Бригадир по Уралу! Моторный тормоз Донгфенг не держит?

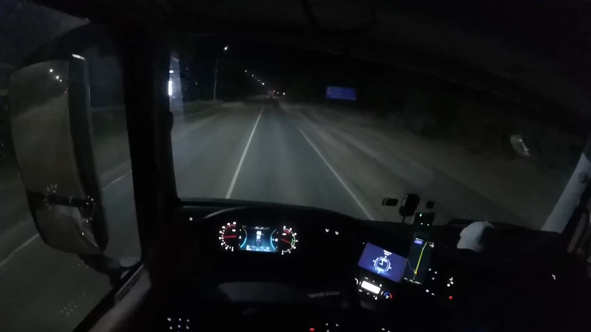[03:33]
Одиночка вот идет перед нами. Уже и в рацию ему все кричим: братан, ну иди покури. Он говорит: не, я не курю. Короче, вот и за ним тащимся, то есть в гору поднимаемся. На 10-й, на 9-й передаче. Обойти не можем. Сплошняк всю дорогу был. Вот сейчас только начинается.
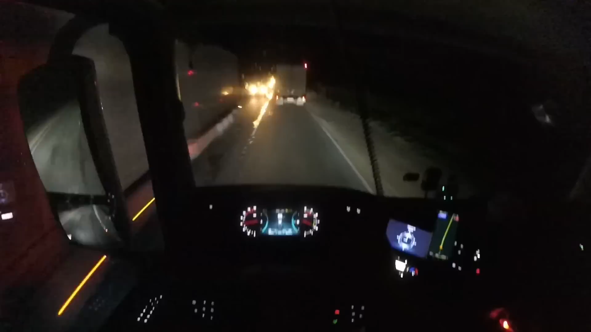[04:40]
Марина посередине проезжает, ямка посередине. Подъезжает к правому колесу. Да, сплошные закончились. Или может ты на Карпачева встанешь, покуришь? Понадобилось, да. На Карпачева остановлюсь. дергаемся, потом всем потоком пойдем. Спасибо. Идти надо было предложить и зима.
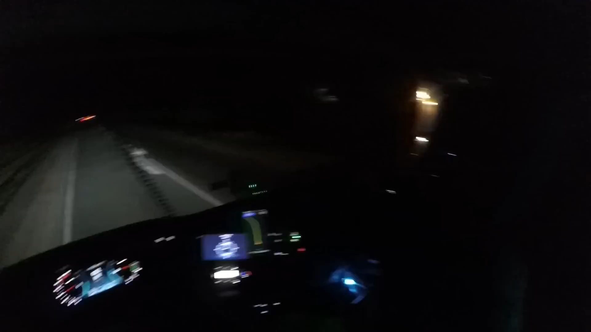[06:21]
Пока знаки. Вижу. Встречка идет, ребят, поаккуратнее.